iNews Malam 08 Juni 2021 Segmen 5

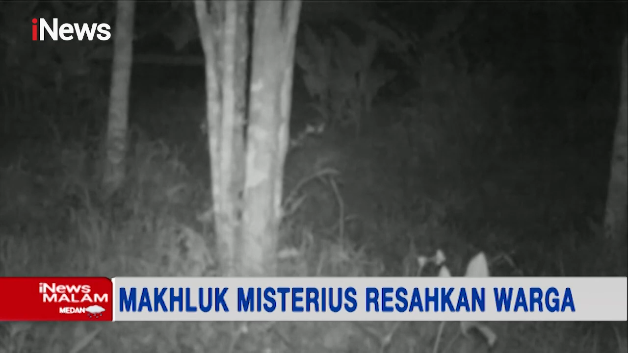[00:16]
Sosok makhluk misterius yang ternyata beruang madu ini dipastikan setelah
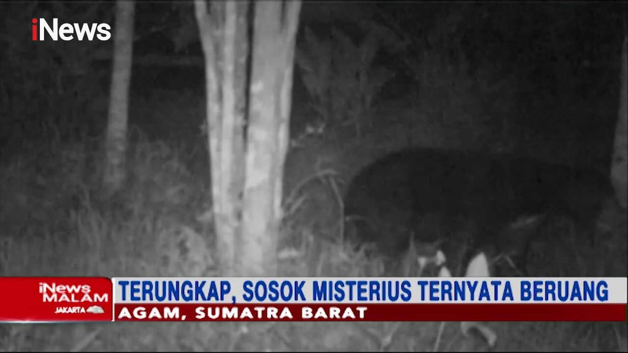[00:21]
Balai Konservasi dan Sumberdaya Alam BKSDA Agam melihat hasil pemantuan kamera perangkap atau kamera trap. Beruang madu itu terekam melintas di Jorong Pasar Palembayan, Negeri Ampe Koto yang merupakan satu dari tiga lokasi pemasangan kamera trap. Kepala BKSDA Resor Agam Adiputra membenarkan jika makhluk misterius yang dilihat warga adalah beruang madu.
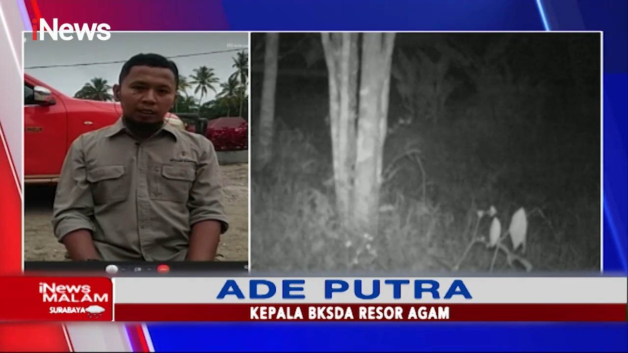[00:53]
Nah, kemudian kenapa beruang ini berbau memang satwa ini sebagai satwa liar yang biasa hidup di alam memang identik dengan bau-bau menyengat.
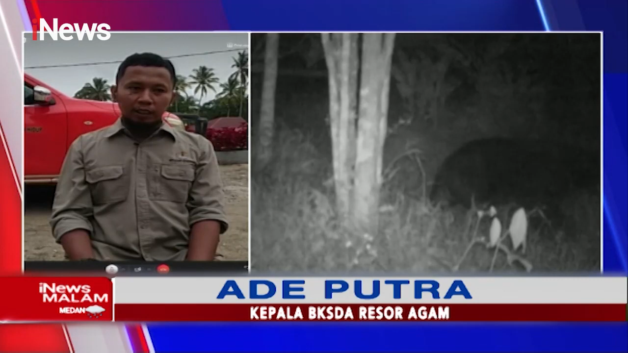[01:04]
Jadi selama ini yang dilihat warga itu misalnya penampakannya berbulu lebat, rambut panjang, kemudian juga berbau ini ternyata adalah seekor satwa beruang.